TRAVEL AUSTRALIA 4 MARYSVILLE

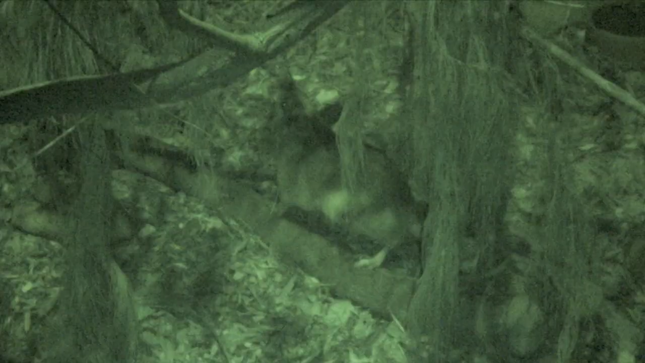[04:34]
that's called a great bilby it's all the central parts of Australia
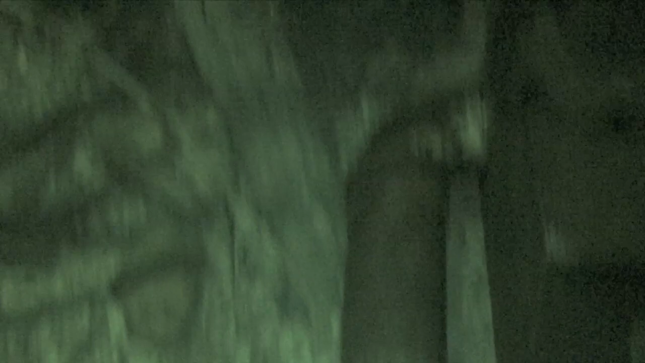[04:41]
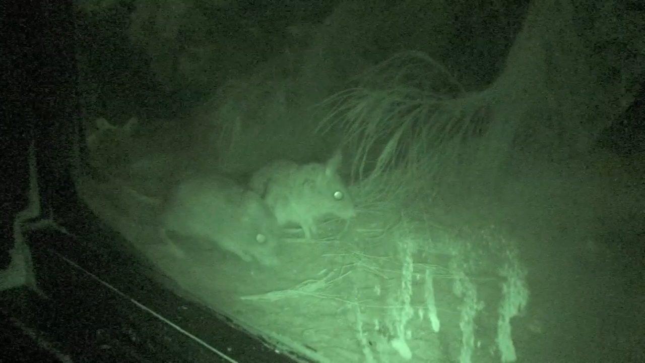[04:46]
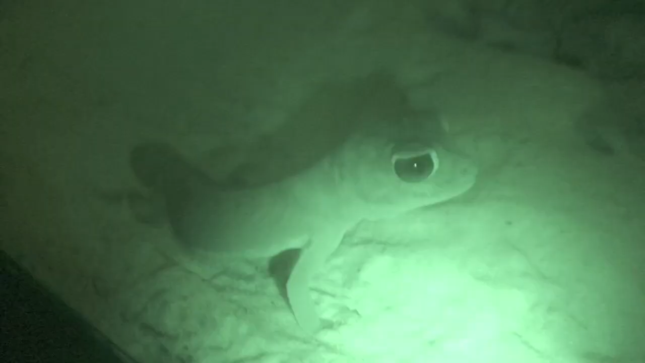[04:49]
spinifex hopping mice a smooth knob-tailed gecko smooth knob-tailed gecko